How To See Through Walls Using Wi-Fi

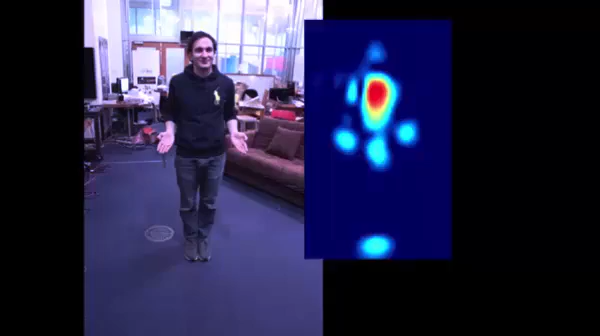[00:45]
they can get that information directly from your silhouette through this new technique of RF capture.